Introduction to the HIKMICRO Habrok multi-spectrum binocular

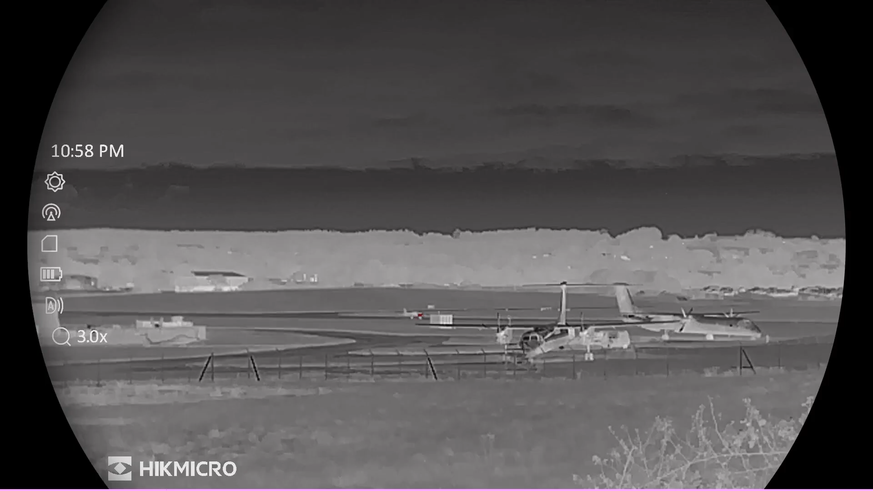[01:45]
The advantage with the 640 is that you get a lot more detail in the image and there's more information as you use your digital magnification and
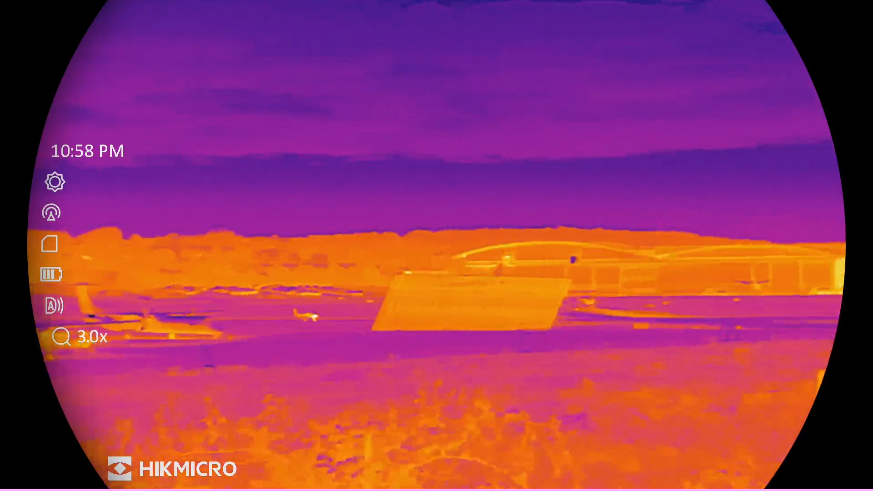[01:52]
you can start zooming in on the image without seeing so much pixelation. It's worth noting that this model is also fitted with hike micro's new zoom pro function which sharpens the image as you zoom and you see a lot less pixelation.
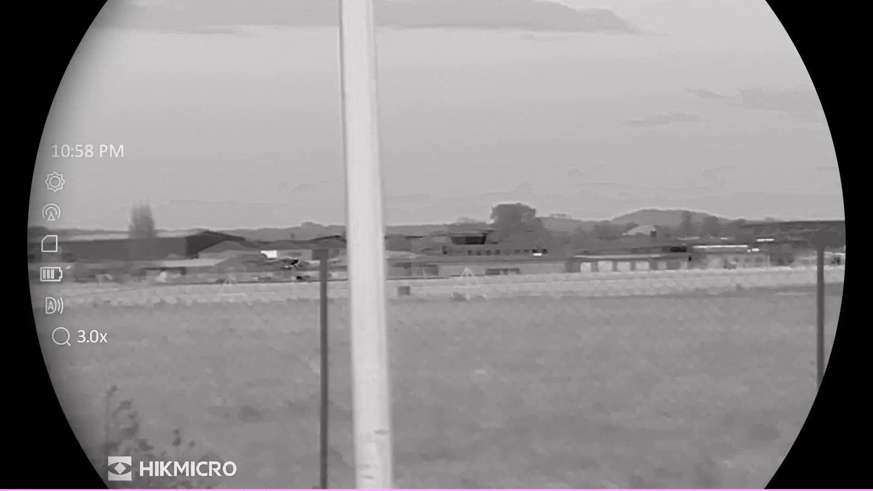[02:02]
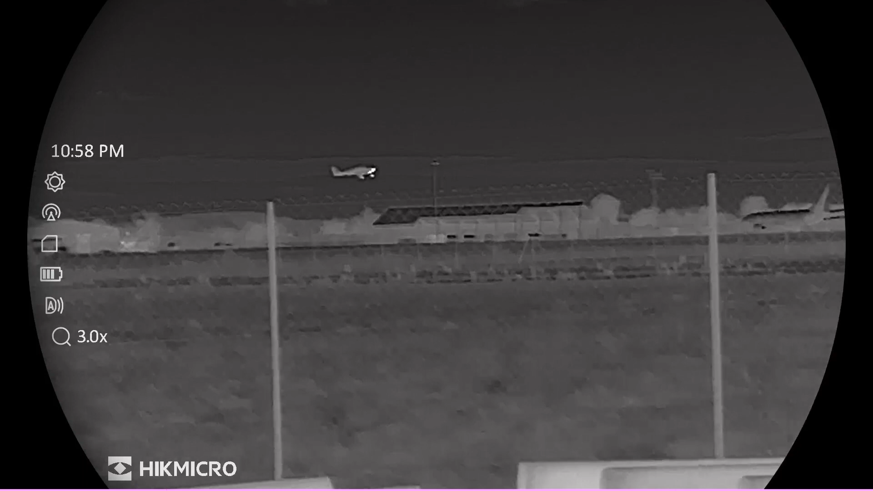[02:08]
Both models use hike micro's own sub 20 net d sensor.
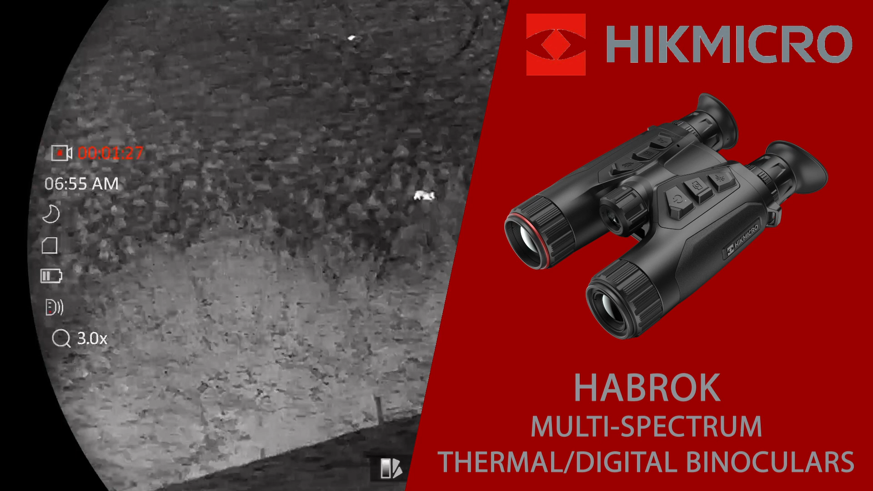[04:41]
Inside you notice the large and bright display that's giving you a great view whether you're viewing in thermal or in the optical channel straight into both eyes.